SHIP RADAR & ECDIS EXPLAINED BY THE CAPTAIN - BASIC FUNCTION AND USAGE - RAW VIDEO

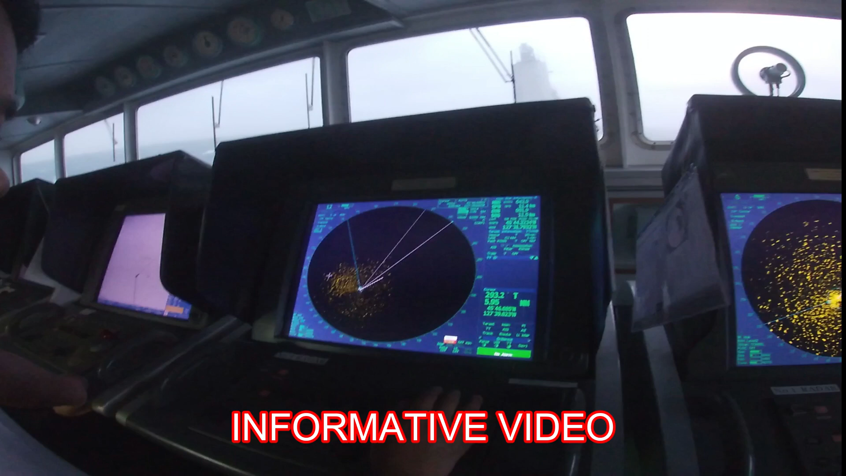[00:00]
all right this is our radar arpa number
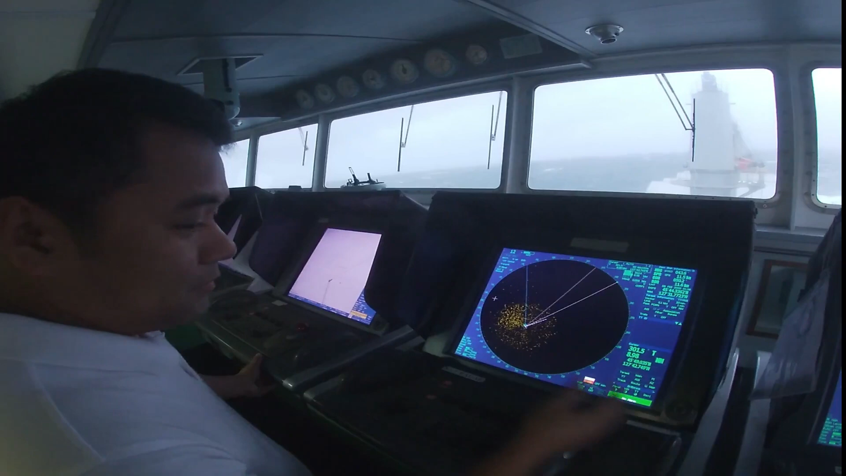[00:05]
two and this on the other side is the number one
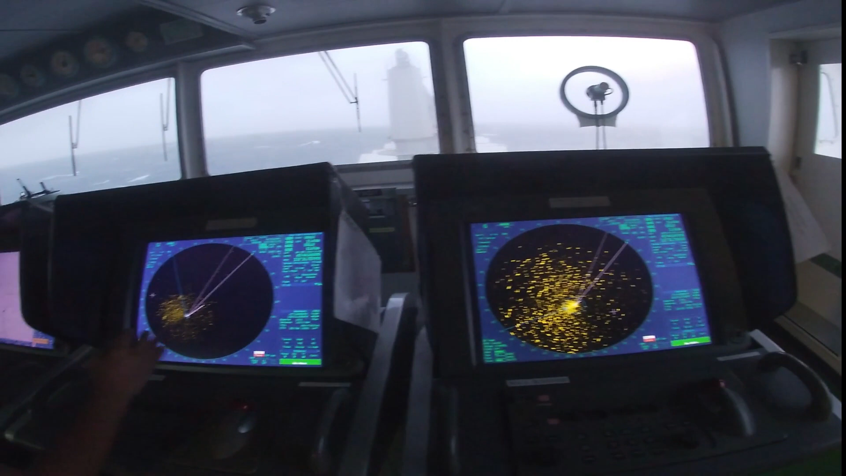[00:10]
and as you can see the sea clutter the dots that you can see is the sea clutter that we have
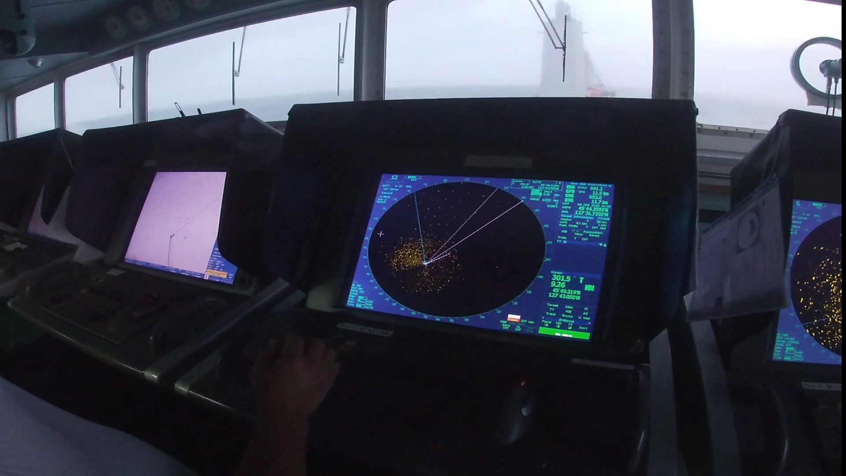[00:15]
it should be eliminated a little bit in order to see the actual
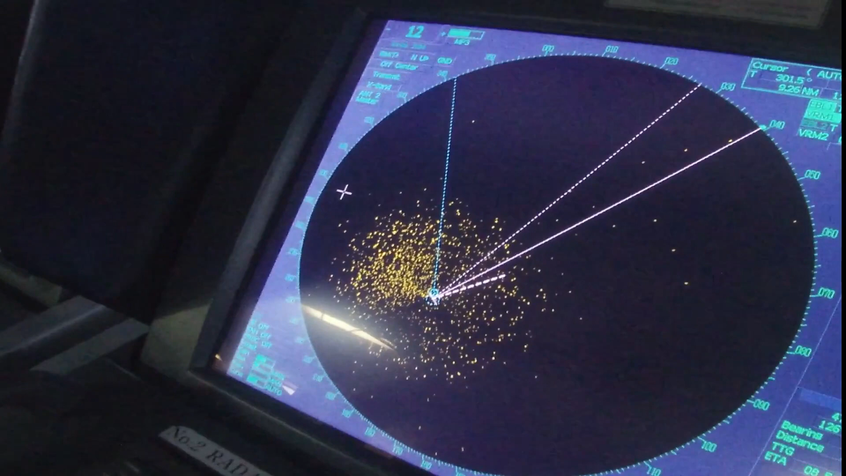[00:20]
target danger target that will appear so we have to adjust like this you have to
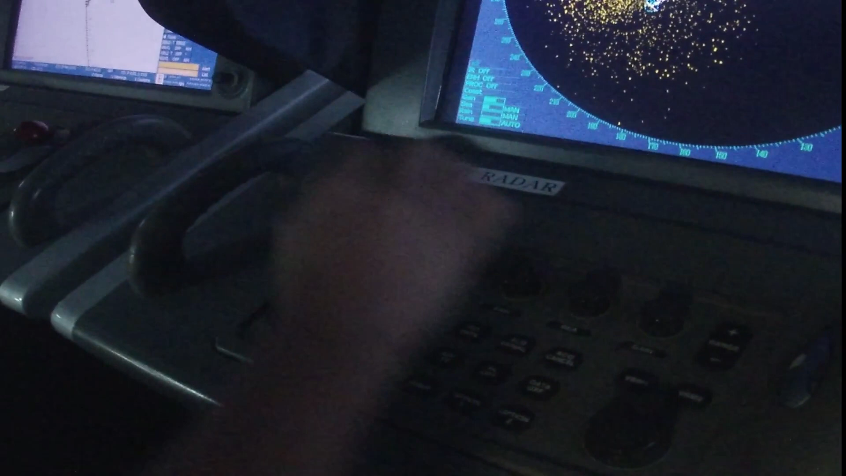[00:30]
uh eliminate through the sea clutter
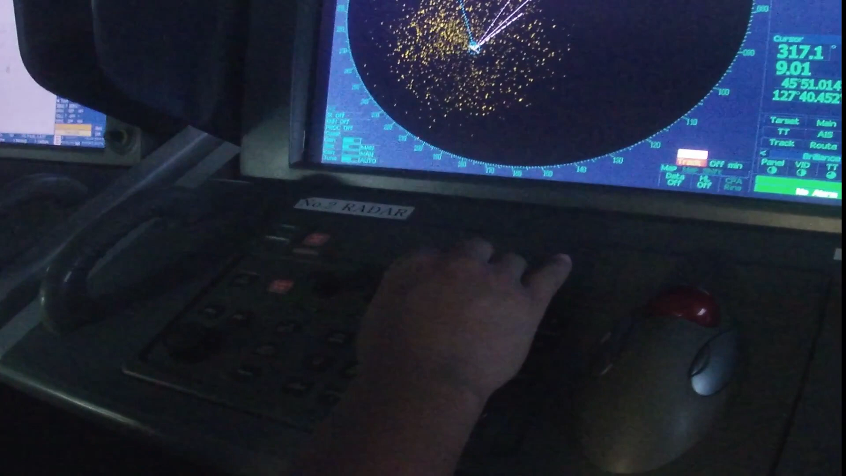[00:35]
here as you can see it will slowly eliminated and
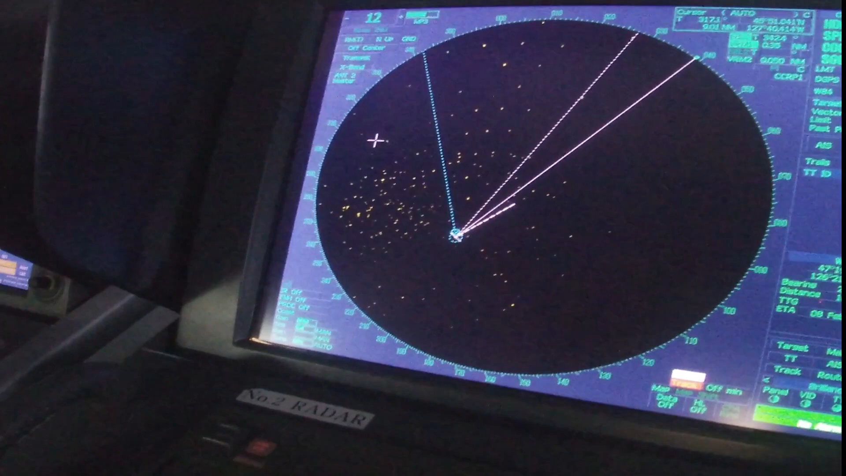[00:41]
all of the remaining is actually the the waves that are
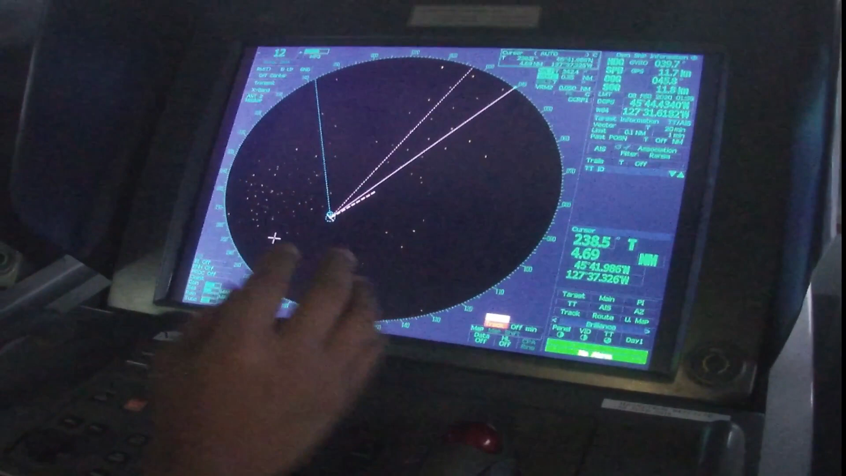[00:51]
that are taken from the reader scanner so now it's a little bit better not
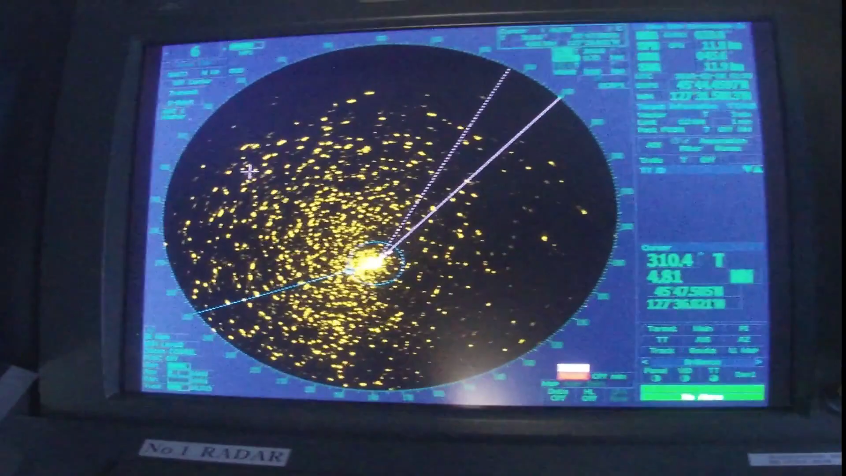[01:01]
should it should be adjusted just like this so
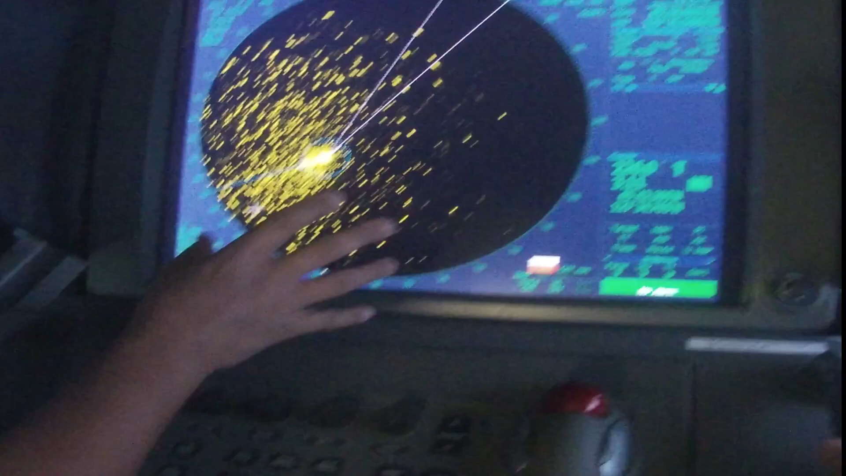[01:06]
the range of this radar is we use on six and the other one is 12 nautical miles distance in order that we could see
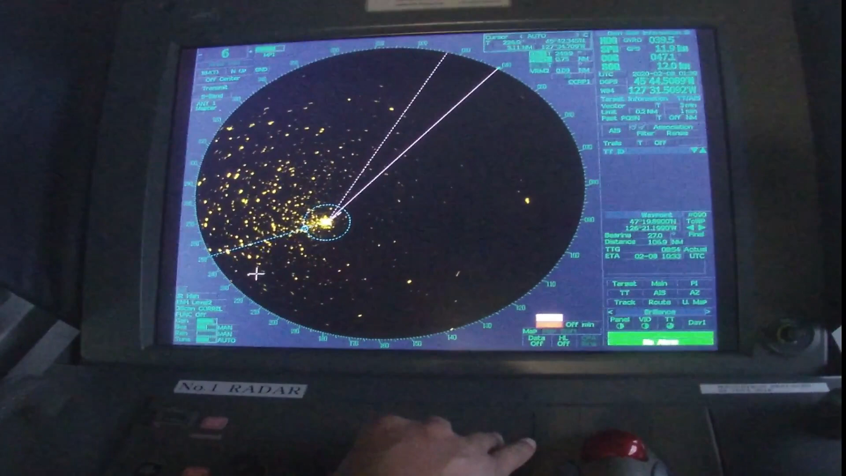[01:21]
the targets which is nearer and it will be more accurate all right so that should be like that so at the moment there are no vessel on our vicinity right yes that's correct